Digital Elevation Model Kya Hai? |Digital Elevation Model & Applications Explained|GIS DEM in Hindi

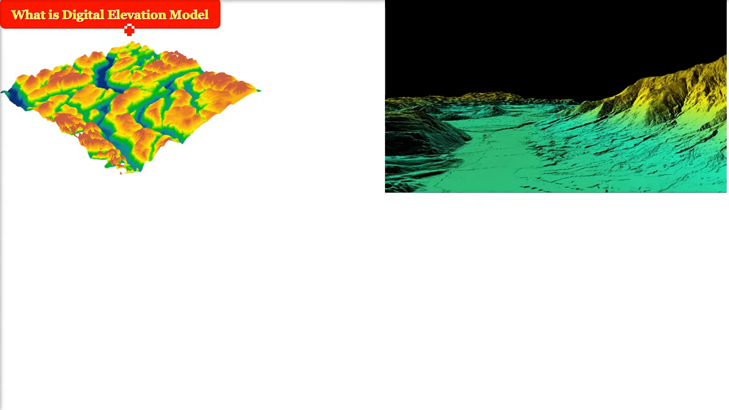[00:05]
DM क्या है Digital Elevation Model Digital याने की यह Bits में होगा Computer इसे डील करेगा या Computer पर आप इस पर काम करेंगे Elevation का मतलब है Height Height या कहें दो जगा की Height में जो अंतर है उसे हम Elevation कहते है Model किस तरीके सम इस Height को Model करेंगे तो Digital Elevation Model यह होता है तो है यह क्या Digital Representation है या
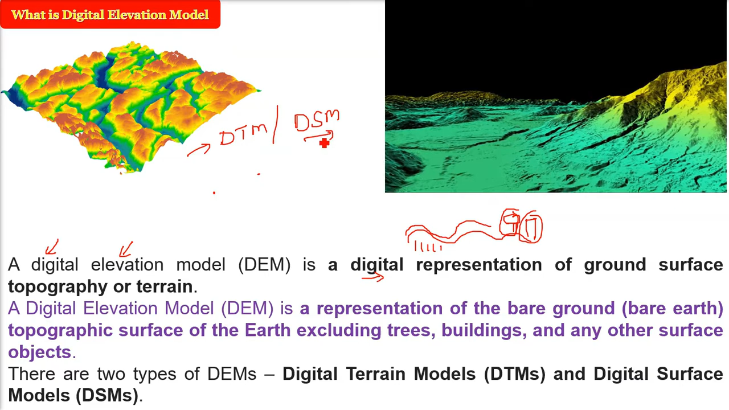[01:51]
का दिखाई देगा उस तरीके की चीजों को हम DTM कहते हैं अब जिस DTM के उपर पेड, पौधे, बिल्डिंग, गारियां ये सब आ गई उनको हम Digital Surface Model कहते हैं क्योंकि अब आपको Surface भी दिखने लगा है
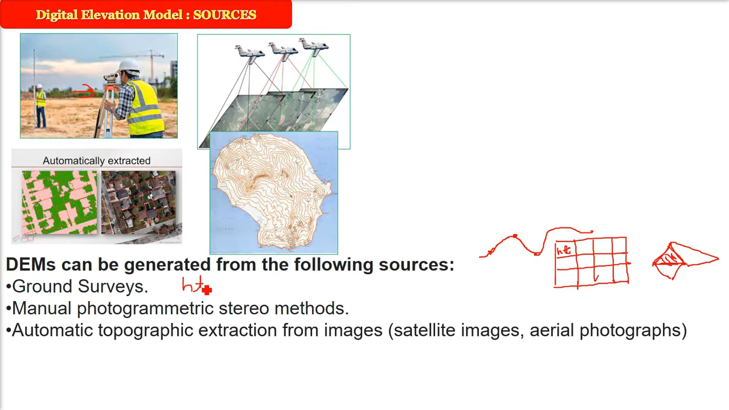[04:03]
Points निकाल सकते हैं Elevation Points, Height Points यह Point है Contour Points इसको क्या करते हैं कि हमें यह पता होता ही अलड़ी किया गया है
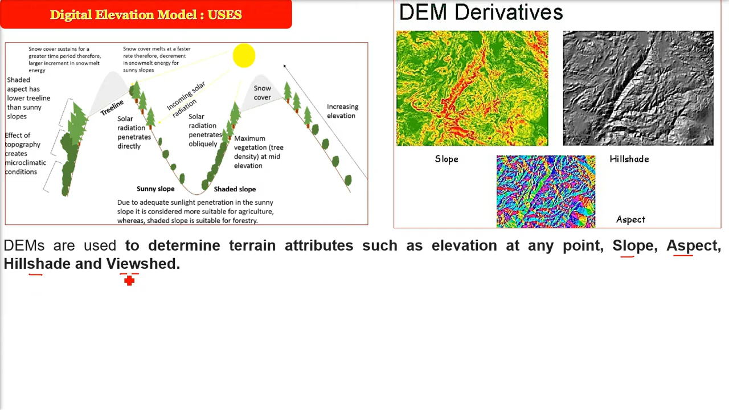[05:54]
View Shade अब मैं आपको पहले इनके बारे में बताता हूँ है क्या और कैसे निकालते हैं इसको Slope का मतलब है Change in Elevation मतलब एक पॉइंट पे यहाँ पर हैं Degree, Inclination और Declination के जैसे अगर आप यहाँ से करें तो इसका जो Declination
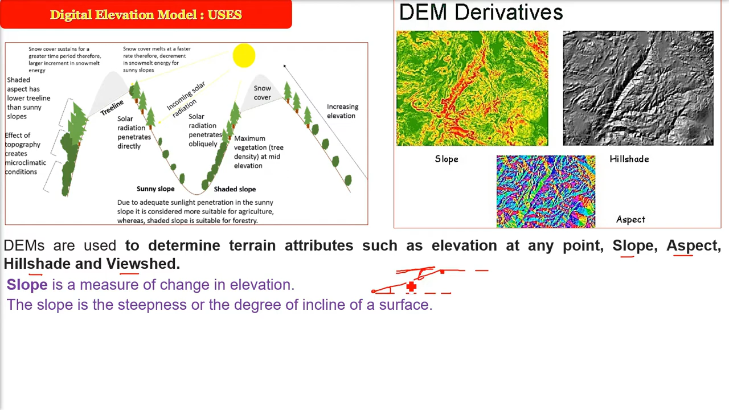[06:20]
का Degree हो यह है इसकी Inclination की यह वाली है यह आपका Slope हो गया एक होता aspect अब यह जो Slope है अब देखिए अब इज़रा इधर बे आई है यहाँ माल लिजे कि आप यहाँ खड़े हैं यह इस Direction में है क्योंकि यह Slope कहीं भी हो सकती है तो यह जो Direction बताते हैं
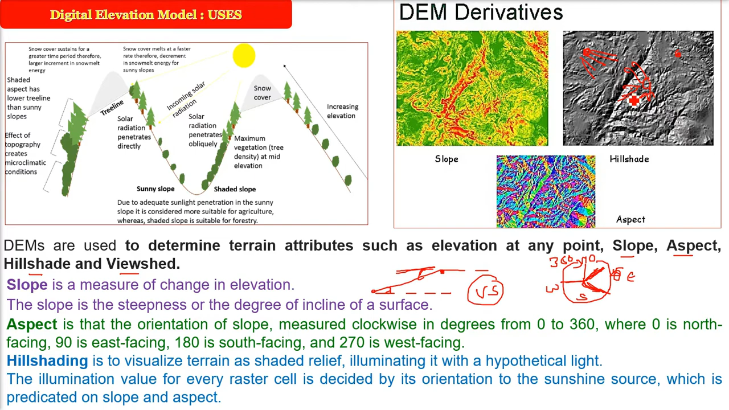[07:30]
Shade का example में दे दूँ तो View Shade मतलब यह है Sun को नहीं लेते हैं उसमें हम हम एक Artificial Light जैसे अगर आप यहाँ पर खड़े हो गए और आपको पता करना है कि मैं कहां कहां देख सकता हूँ उस देखने को हम View Shade कहते है View Shade Analysis वे सारे आपके DM से होते हैं मैं आपको सारे